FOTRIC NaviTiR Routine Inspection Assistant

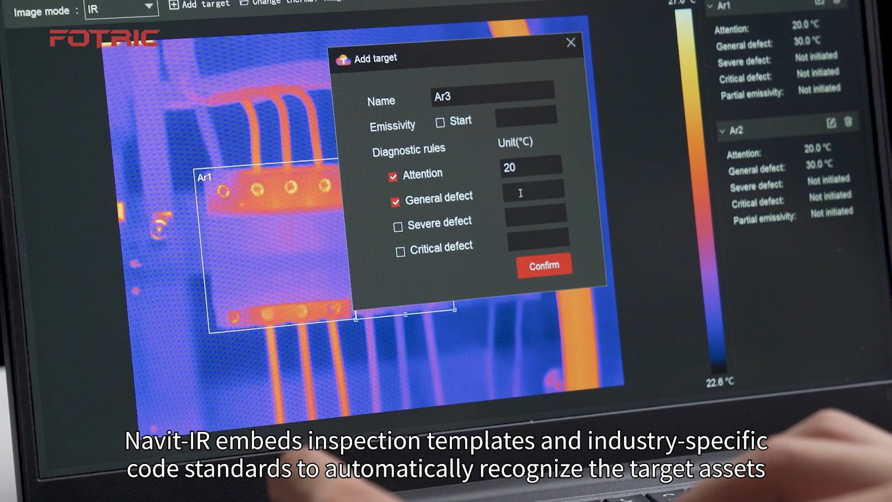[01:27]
Navit IR embeds inspection templates and industry-specific code standards to automatically